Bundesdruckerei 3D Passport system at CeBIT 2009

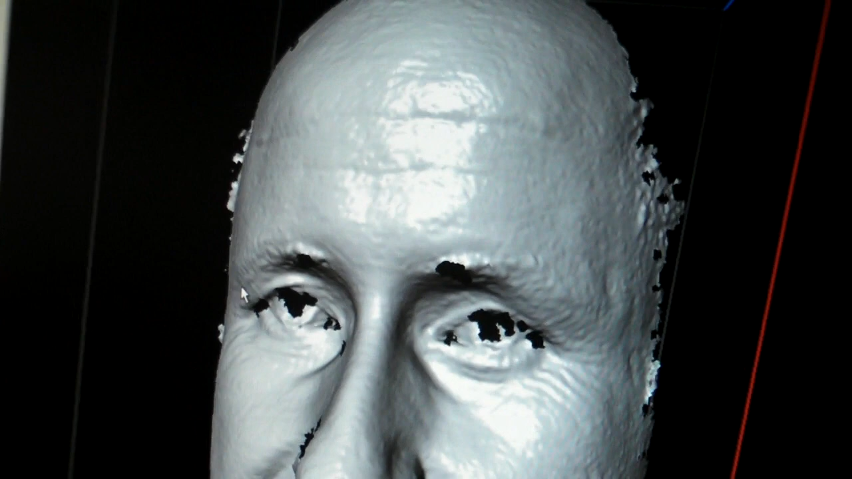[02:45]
So, and what we see here is like, we have some gaps caused by, well, just like really dark.